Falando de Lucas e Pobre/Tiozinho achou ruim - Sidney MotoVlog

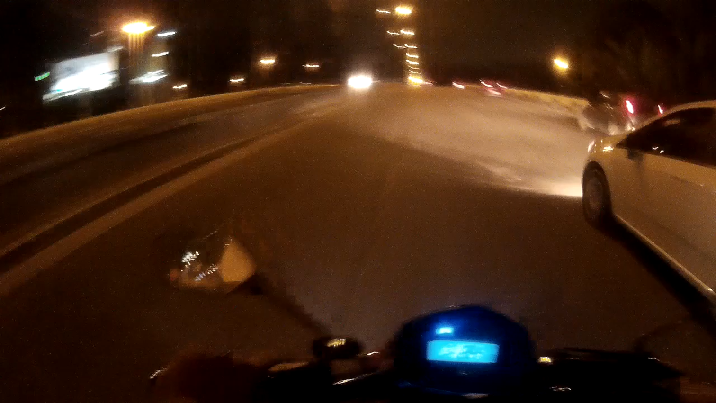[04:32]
Se tiver pegando muito vento, galera Que eu tô com a viseira aberta Tô com a viseira escura, tá? Aí é foda Ih, caramba Tá querendo chover, hein? Sentir pingos, hein? Bora, tio Bora, tio Ligar essa porra aí Valeu Vamos, vamos, vamos Opa Caralho A moto subiu ali, hein?